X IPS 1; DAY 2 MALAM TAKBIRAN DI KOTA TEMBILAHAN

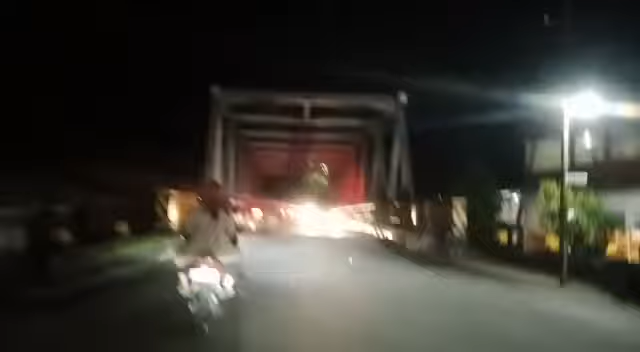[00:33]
Okay guys, pemandangan malam hari saat malam hari raya ketiga.